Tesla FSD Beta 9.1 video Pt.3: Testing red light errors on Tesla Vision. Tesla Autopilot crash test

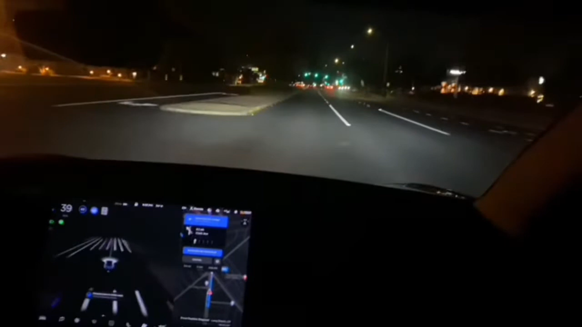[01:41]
I think we're gonna miss it. Here's the left turn. Dude, take the left. All right. That's a fail on the left turn. All right, we're gonna have to report this truck.